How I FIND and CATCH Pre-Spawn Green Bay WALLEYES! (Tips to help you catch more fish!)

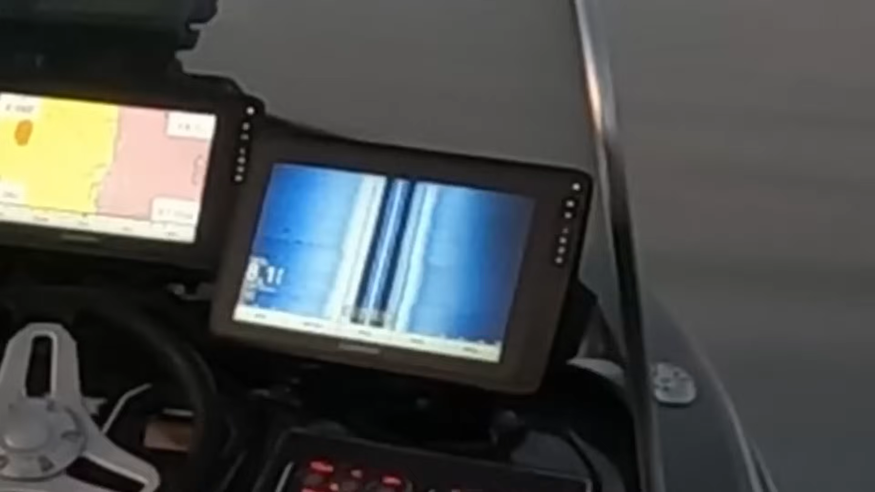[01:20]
There's two of them right there.
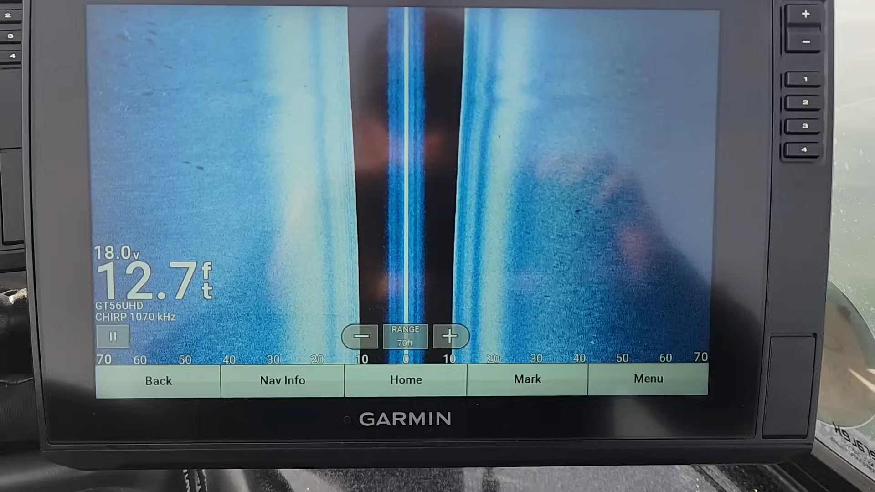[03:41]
On screen: depth 12.7 ft
Is this what we're looking for?
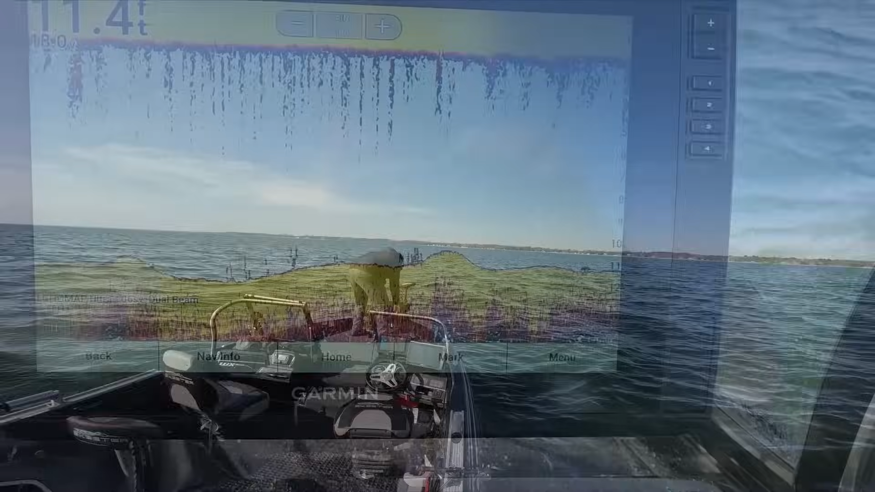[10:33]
As soon as I started driving, I got up on plane, started seeing all those fish.
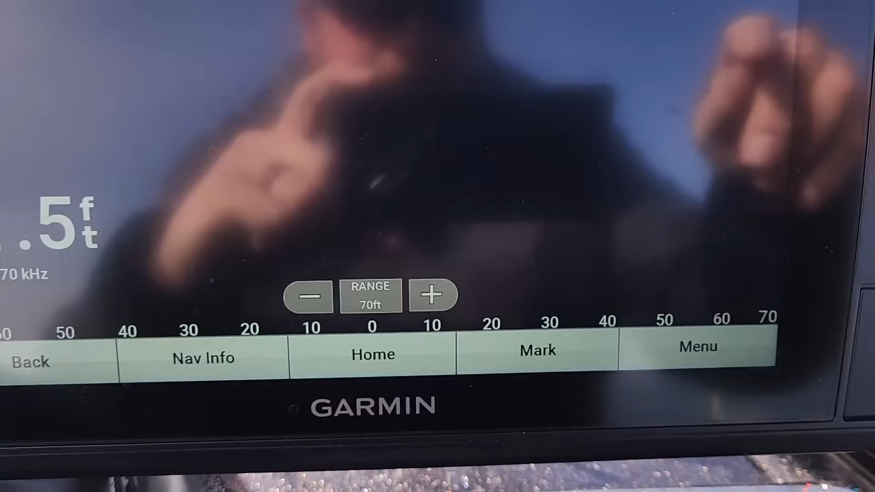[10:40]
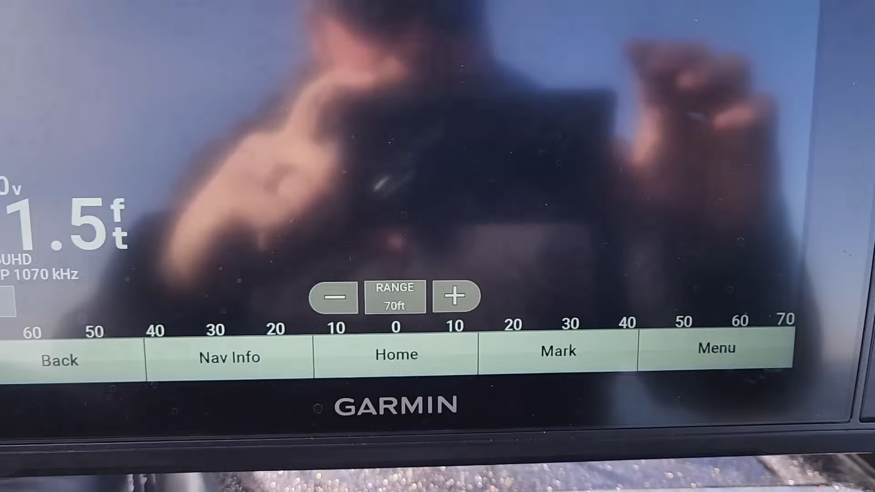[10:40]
I cut her down and now look at the screen. Oof.
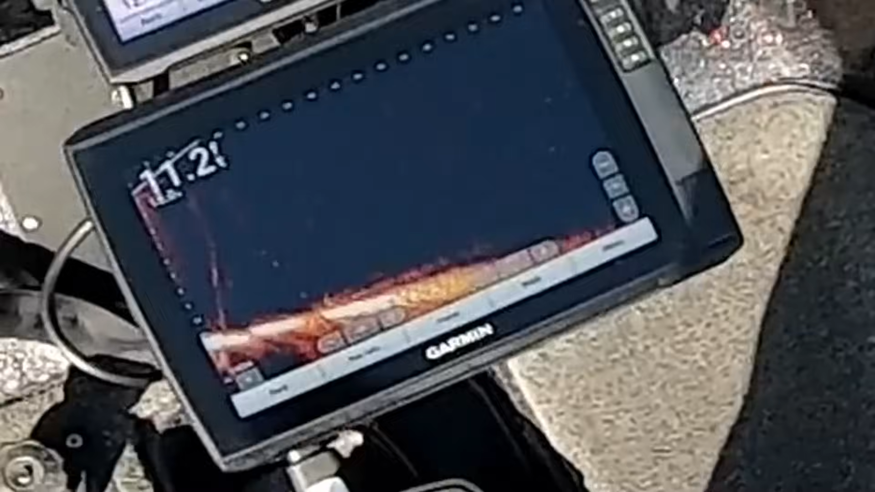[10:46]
There's a fish down there. Come on, eat it. Eat it. Eat it.
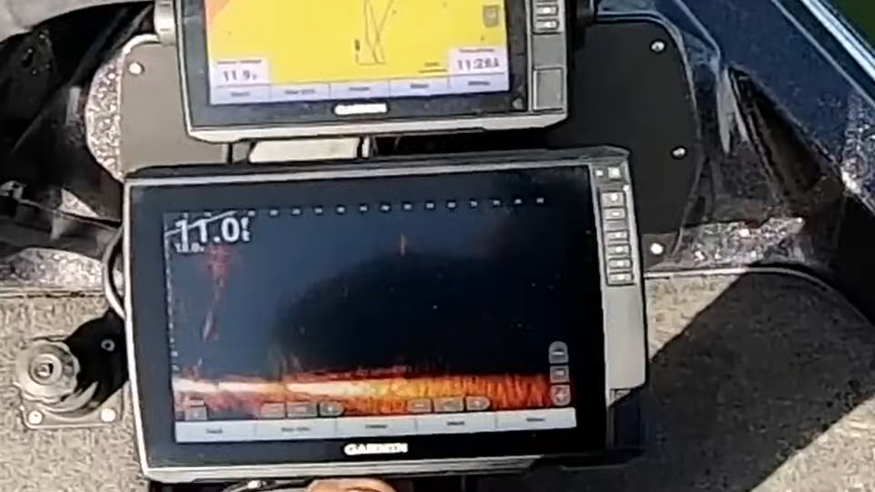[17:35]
Like those ones right there. Oh yeah, bud.
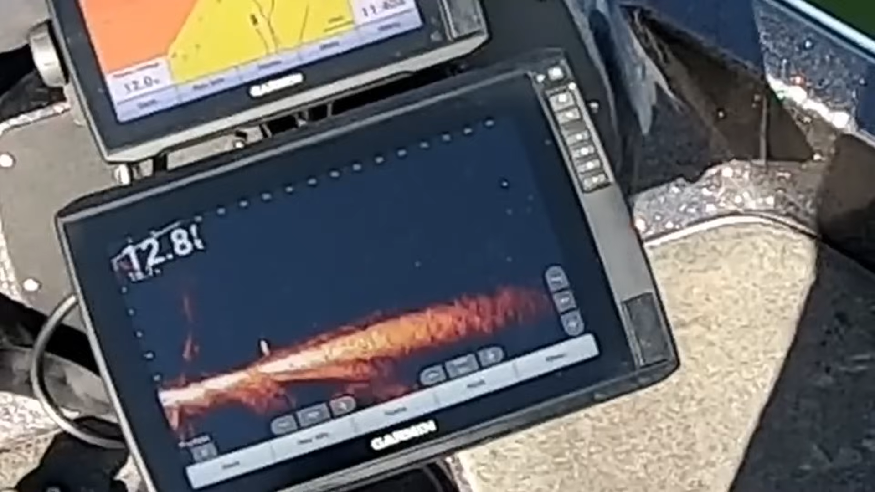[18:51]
Ooh, oh, I would have caught that one with a stinger. What about that one there? Yup!
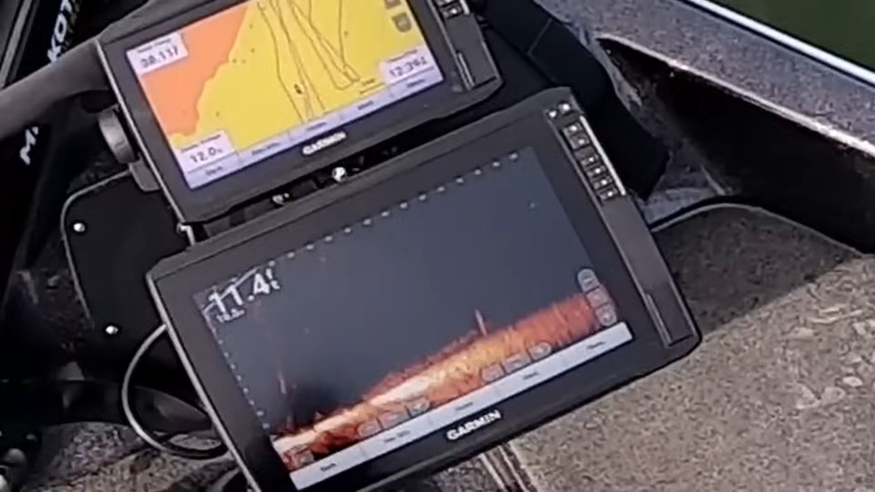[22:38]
Oh, he's going down. Come on. Come on. Yes. That looked like, oh, no.
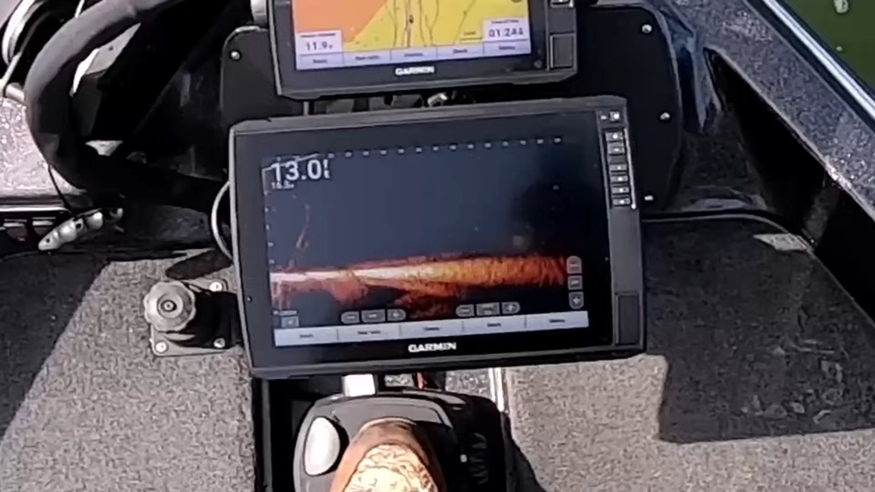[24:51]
You wanna see how easy live scope is? You see that fish? Cast to it, and you catch that fish.